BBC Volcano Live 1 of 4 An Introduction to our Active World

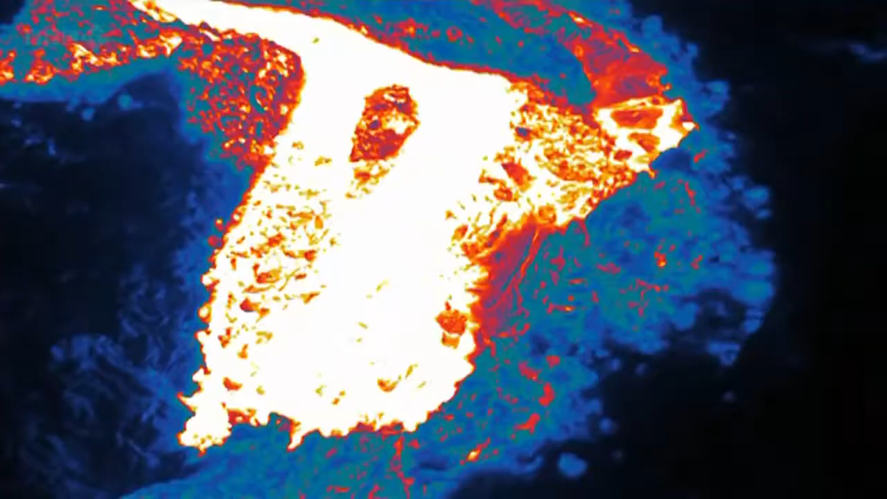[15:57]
Those red areas are around 500 Celsius.
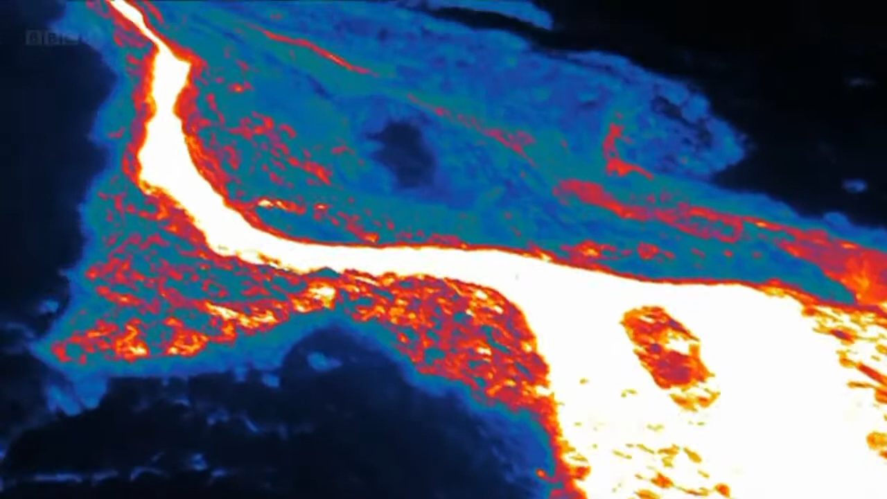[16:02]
The white parts are even hotter. They're over a thousand.
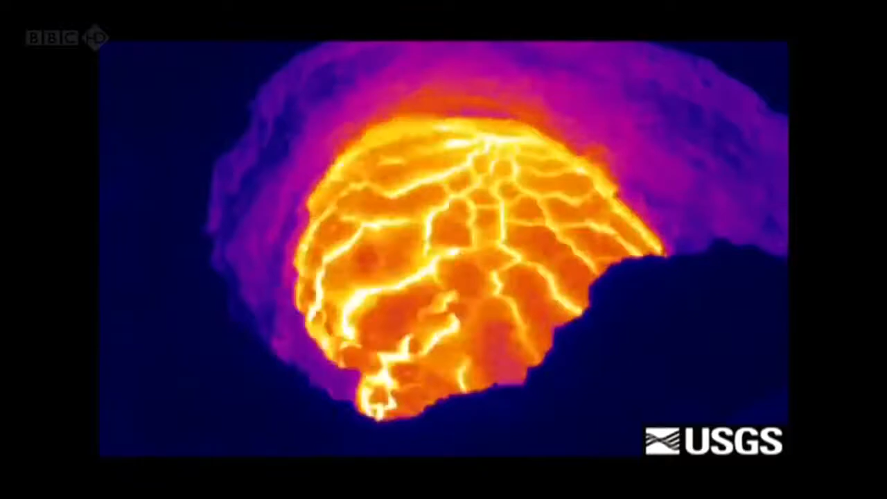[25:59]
with the naked eye it's revealed a number of things that we just wouldn't have been able to see with the naked eye
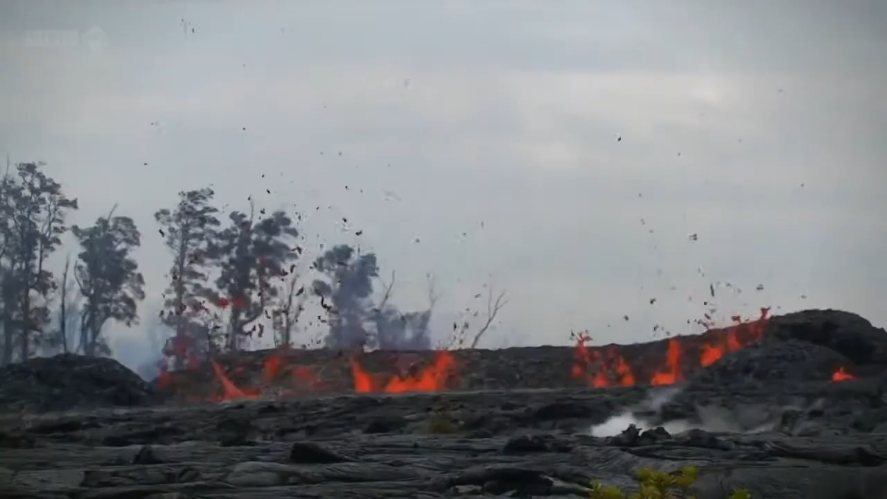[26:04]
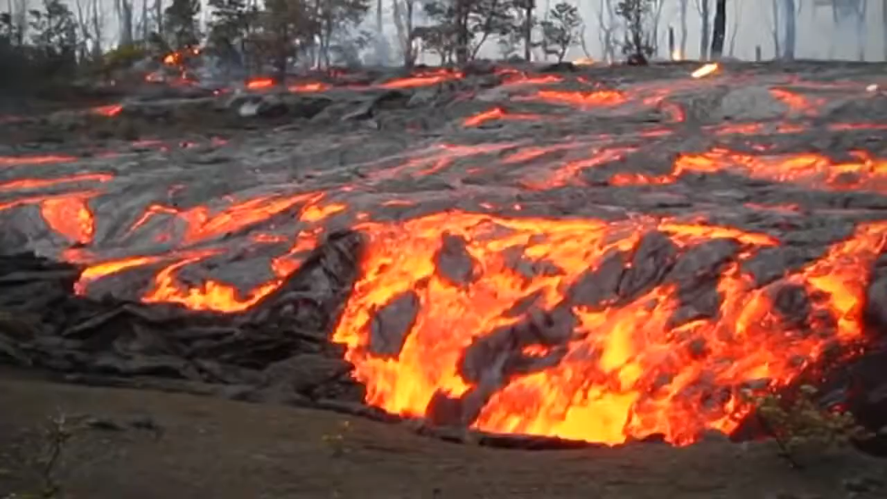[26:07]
a year ago what we had was a very spectacular eruption down on the east rift zone effects of that eruption were actually felt at the summit the result was that the summit
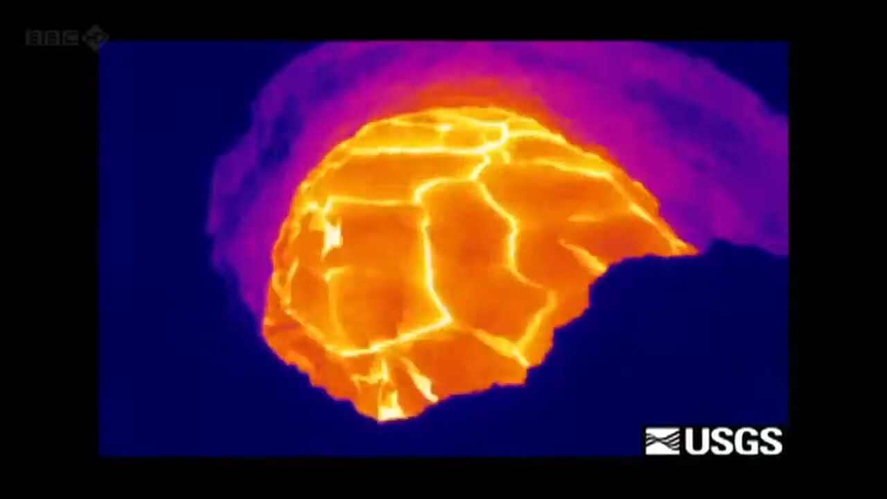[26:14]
lava lake drained catastrophically and we were able to capture that with a thermal camera
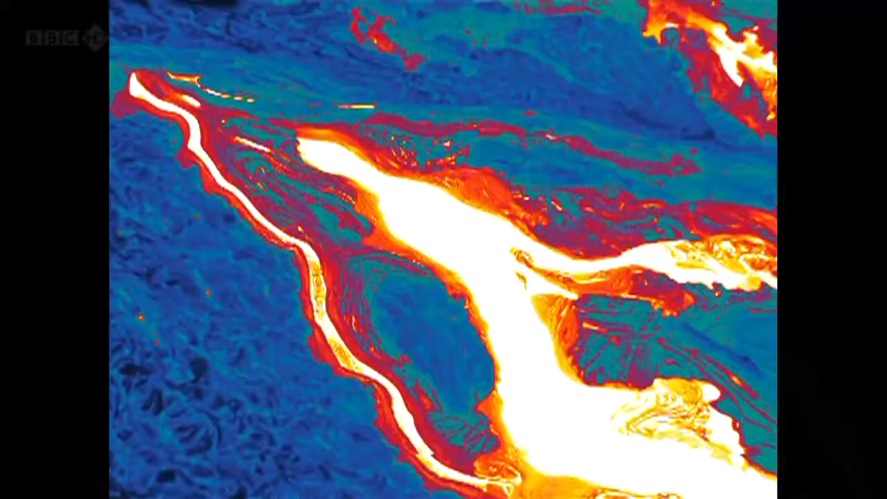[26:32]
lava flow field tracking these lava flow
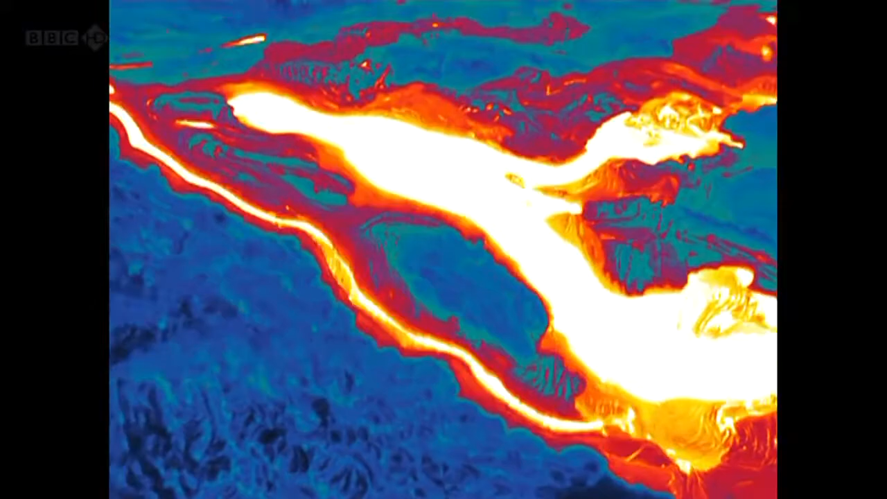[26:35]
fields is very important because there are communities actually that are on the edge of the flow field so
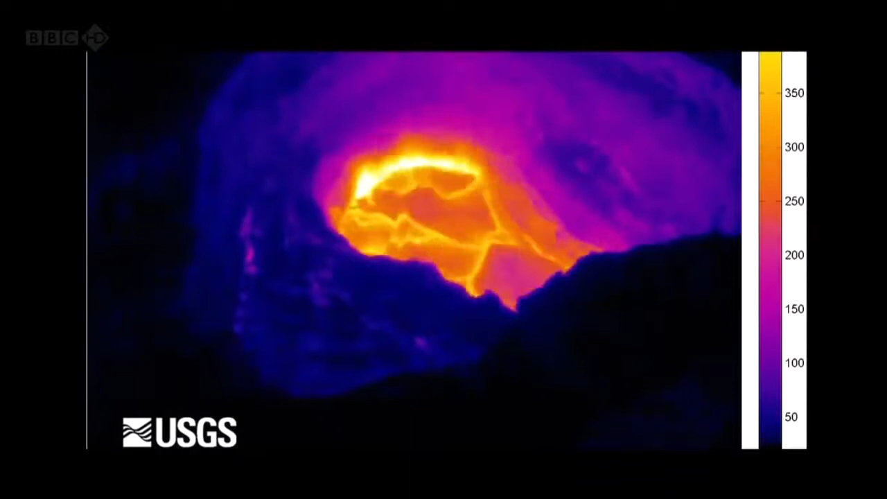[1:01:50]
you can see the lava breaking up and moving across every now and then you get these what's called piss the gas piston explosions looking bursting out and now what's great is a lava return goes in the opposite direction so it's hugely turbulent hugely a lot of turmoil going on out there and well and that is strange really because you